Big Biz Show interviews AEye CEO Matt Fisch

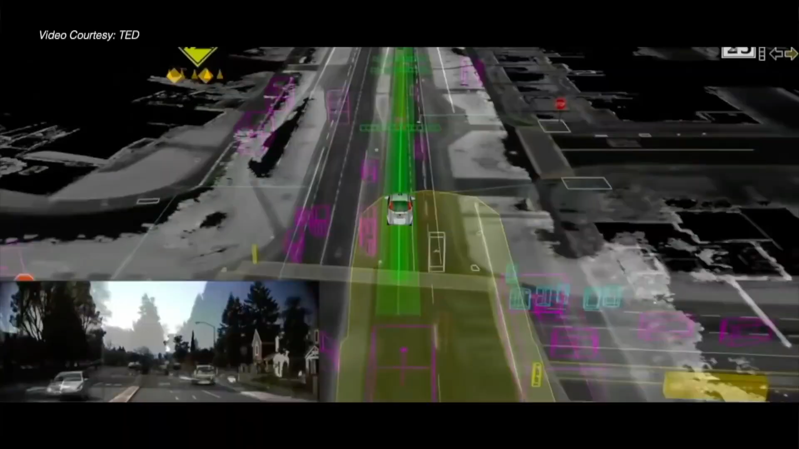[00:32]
traverse busy city streets with autonomous vehicles, or even navigate the final frontier, space. So picture this. It's the late 1960s.
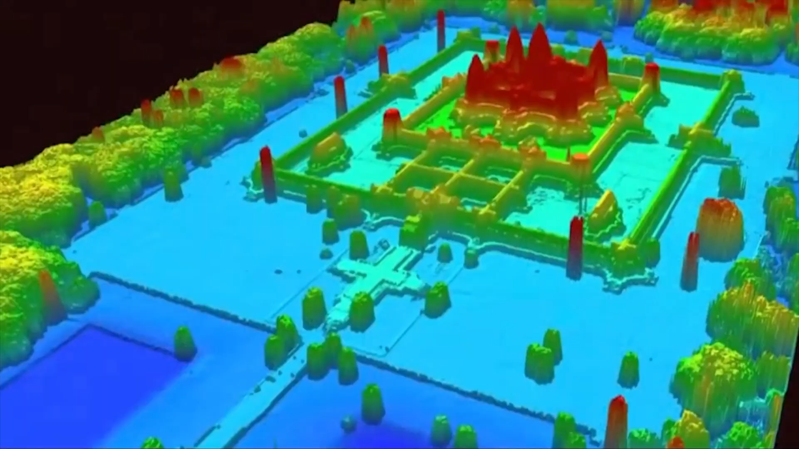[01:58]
LiDAR is unearthing ancient cities all over the world, remapping famous sites like Anger Watt and uncovering lost cities claimed by time and nature in the Amazon to reveal a never-before-seen understanding of our past.